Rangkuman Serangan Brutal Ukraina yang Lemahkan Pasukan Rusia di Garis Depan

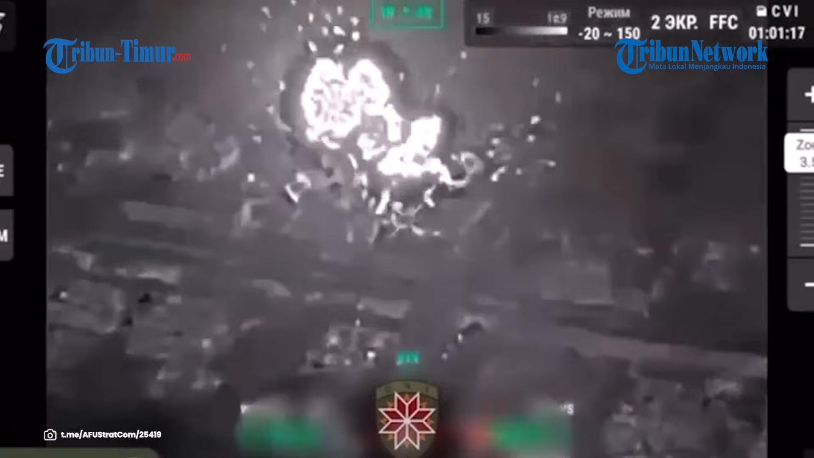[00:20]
Angkatan Bersenjata Ukraina memamerkan rekaman memperlihatkan rangkuman serangannya terhadap posisi pasukan Rusia.